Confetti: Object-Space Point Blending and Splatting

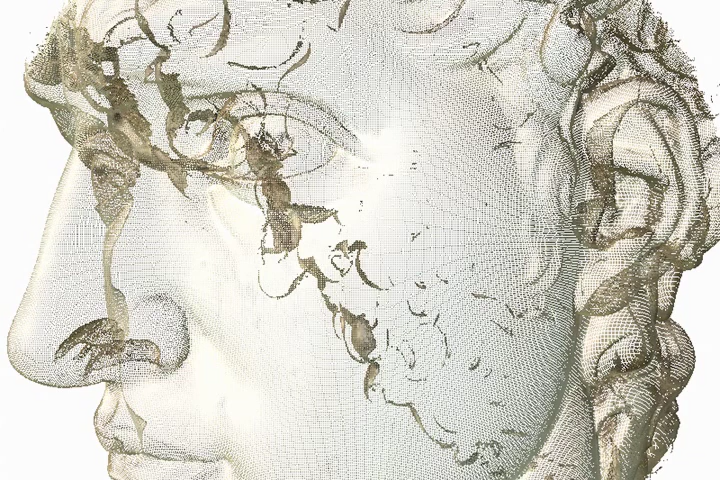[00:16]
The animation shows individual point samples of a digitally scanned model and the final smoothly blended and textured result of our point rendering system.
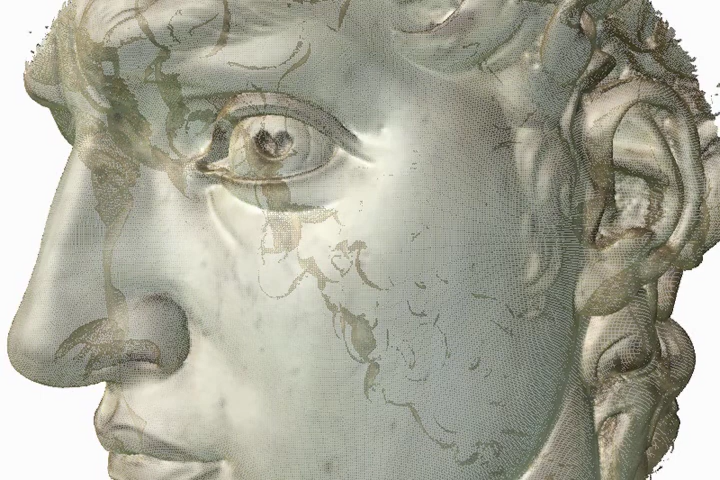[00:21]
In contrast to previous approaches,
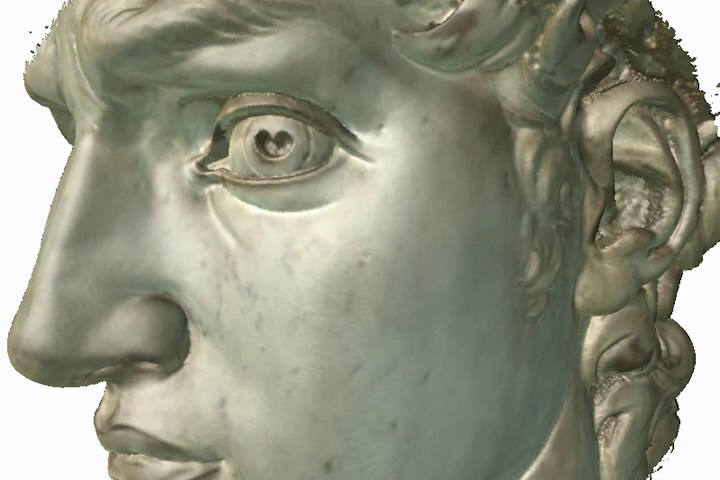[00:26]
we achieve high quality rendering results while at the same time maintaining interactive rendering speeds of very large models.
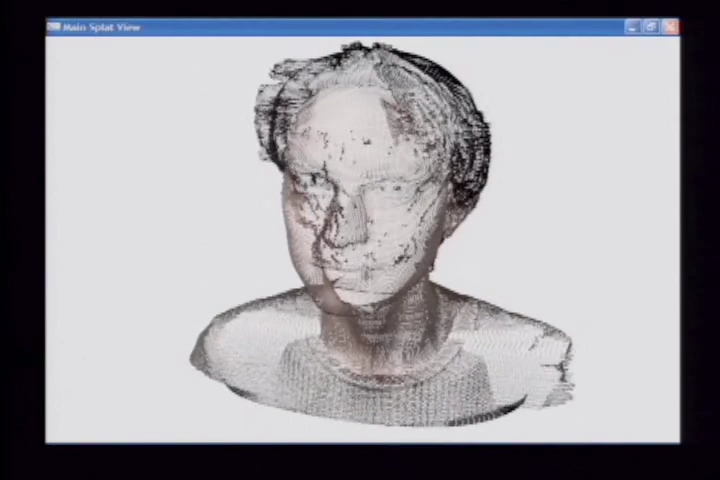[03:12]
The animation shows a flyby of a model with 300,000 samples,
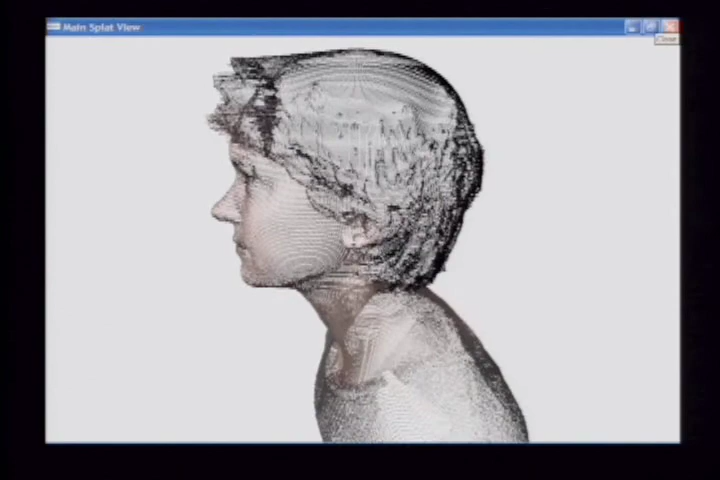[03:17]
rendering it first as OpenGL point primitives, then as normalized blended splats.
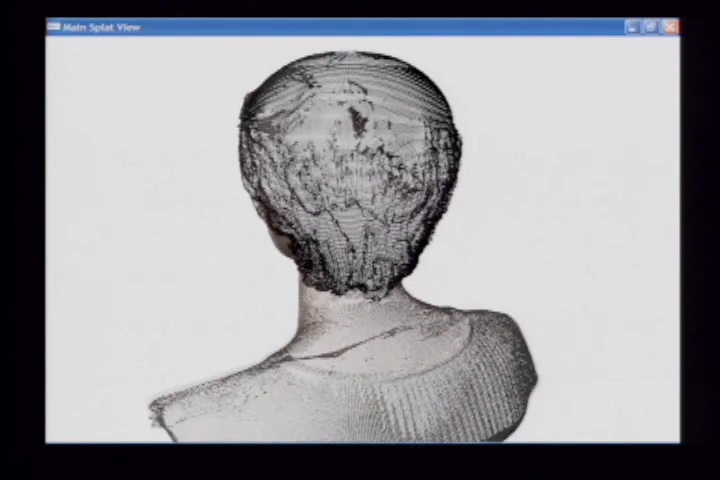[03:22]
It also shows the amount of overlap between splats in pseudo-colors,
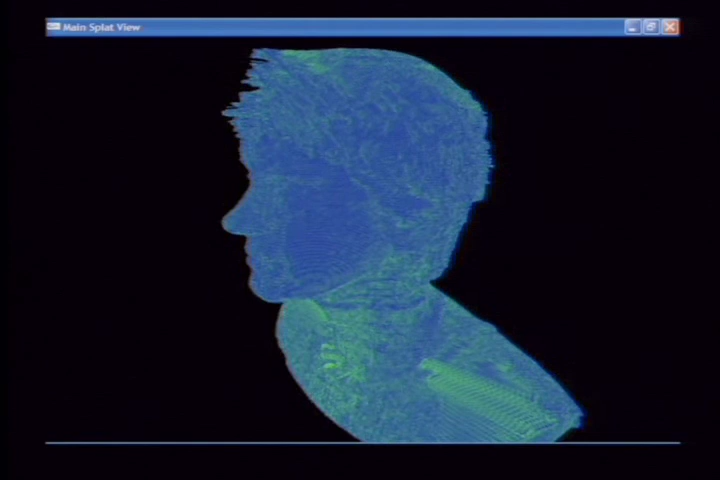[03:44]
ranging from blue for one splat only, to green for eight, and red for 16 or more splats per pixel.
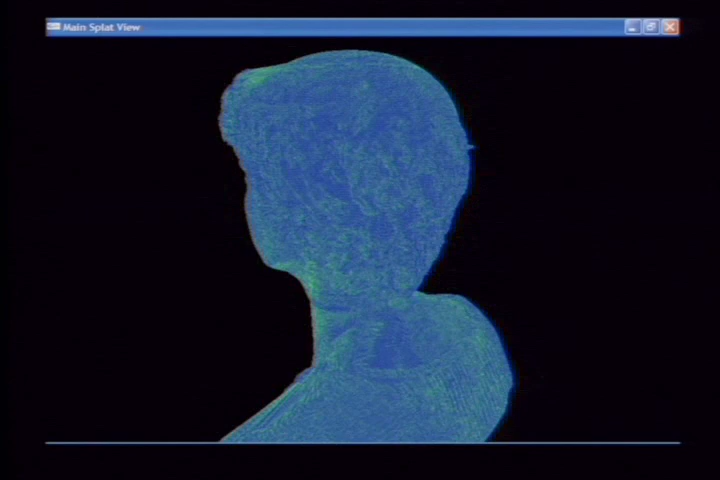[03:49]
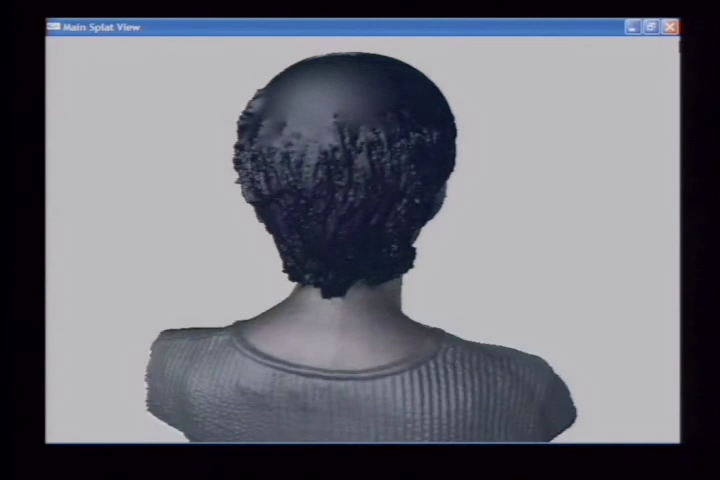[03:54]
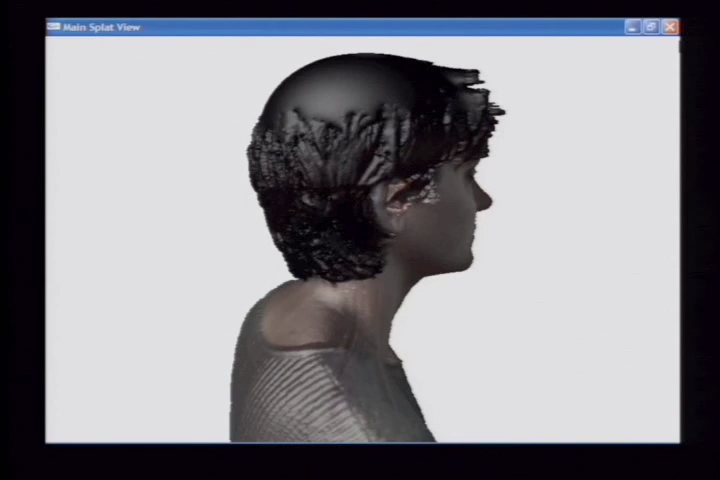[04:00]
At rendering time, the level of detail hierarchy is traversed for each frame and the selected point samples are processed by the splat rendering pipeline.